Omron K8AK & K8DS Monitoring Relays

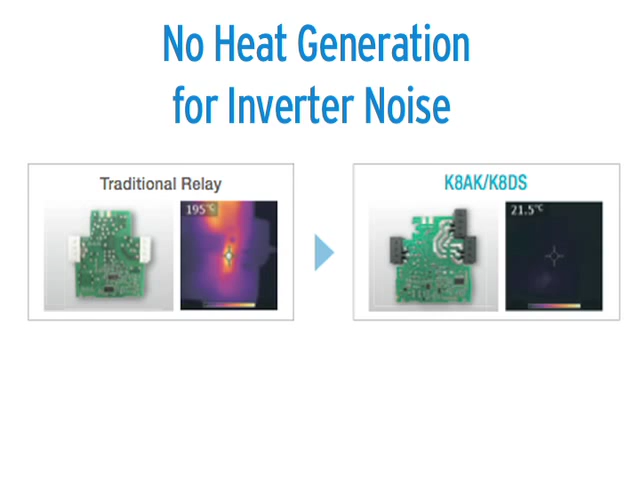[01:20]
The K8AK series does not add to this lifetime degradation due to heat. We also include a worldwide input voltage.